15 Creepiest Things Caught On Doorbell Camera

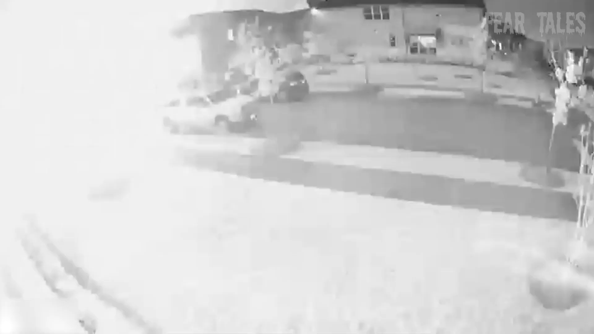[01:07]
This footage is from a neighbor's event security camera showing a home exploded in Arlington, Texas.
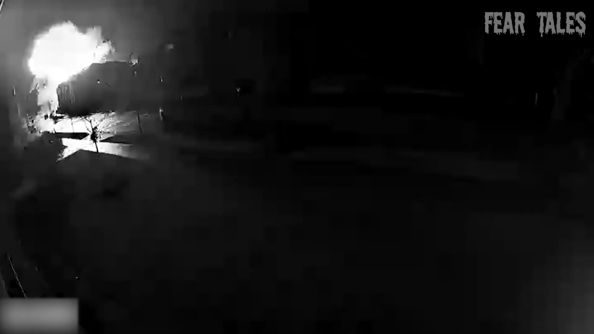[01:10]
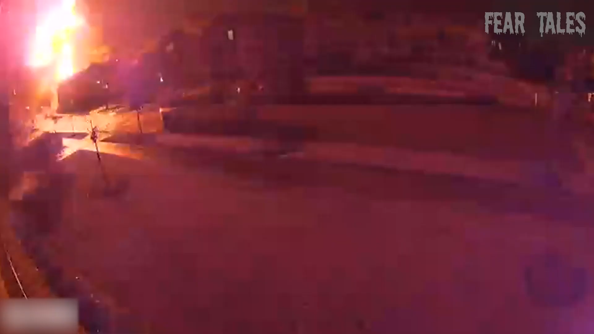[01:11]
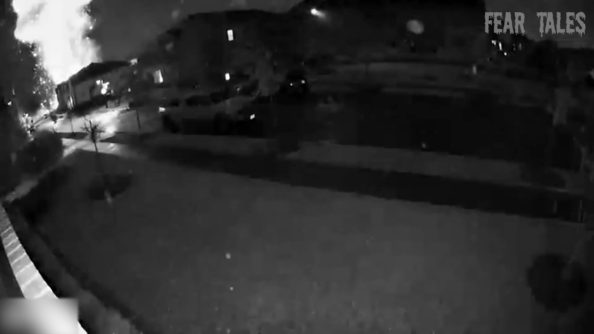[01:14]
The house was under construction and no one was inside when the house exploded. Luckily, no one was hurt. Reports say that the explosion happened because someone left the gas lines running, obviously, and the gas exploded.
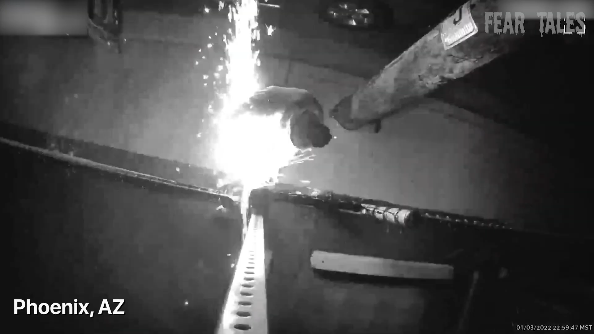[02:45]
This thief in Phoenix, Arizona is breaking into someone's yard.
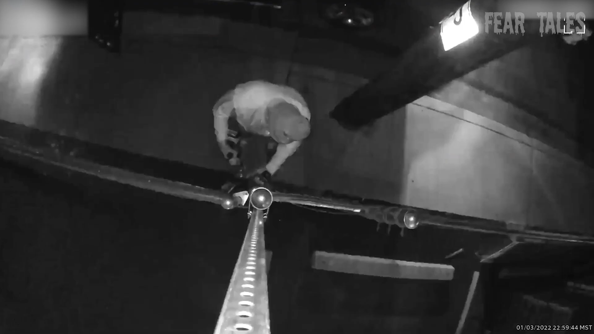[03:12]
And then a thief like this comes along with a handsaw and just cuts your chain and that's it.
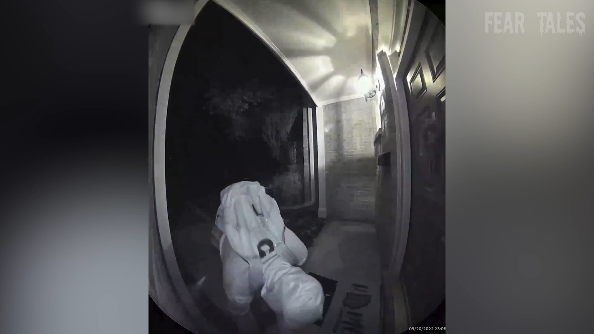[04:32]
He walks up to the front door in the middle of the night. This guy's pretty tired, so he decided to nap in front of this door.
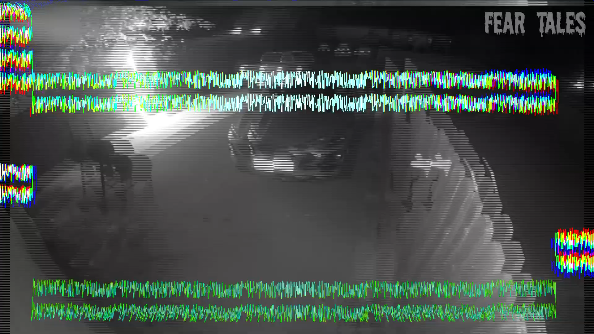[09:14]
in this video there was a fire blazing up in the backyard the neighbor got it on his ring app and rushed outward to warn the neighbor he grabbed
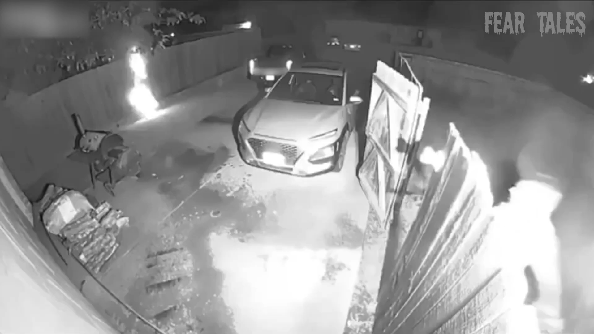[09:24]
his garden hose and started controlling the fire the pipes of the house were stuck so he fixed them it's a fire blazing up in the backyard hey you where you gave it up yeah yeah he's got it